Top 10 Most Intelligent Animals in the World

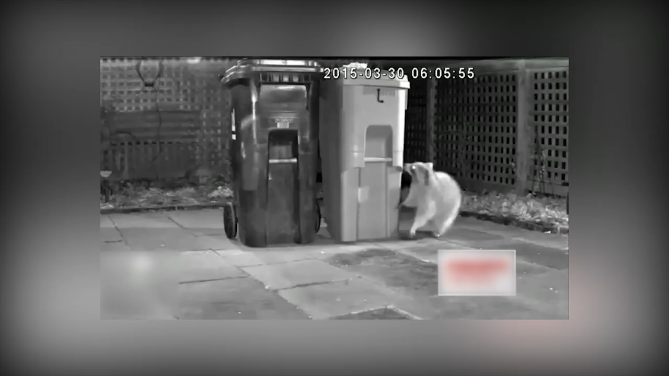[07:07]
Just look at this little guy who managed to unlock this trash bin and open it.
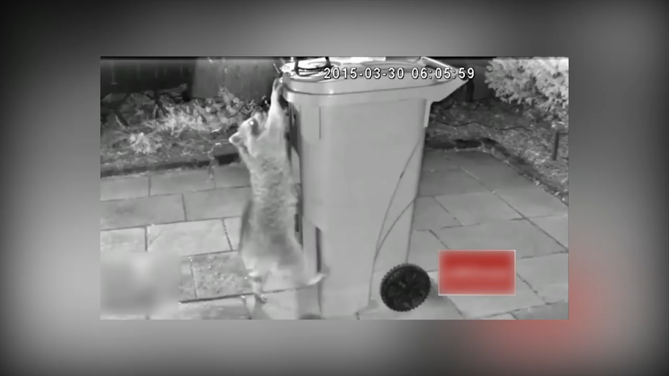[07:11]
This town's raccoons became such expert trash thieves,
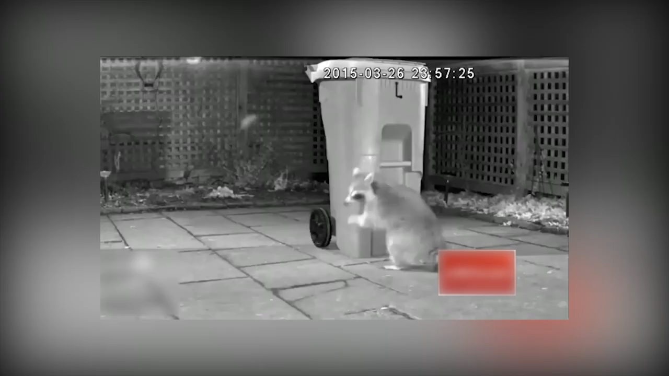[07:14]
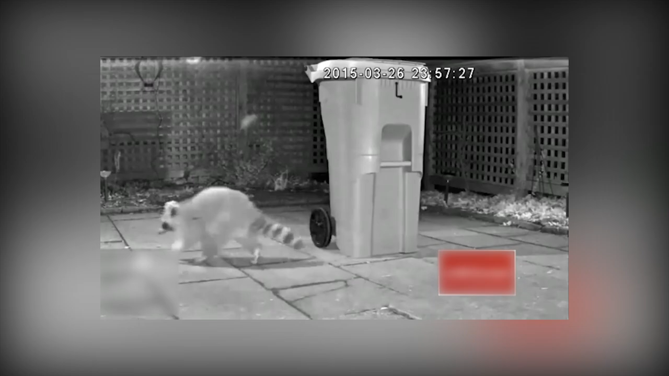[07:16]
they rolled out special bins just to stop the raccoons' invasions.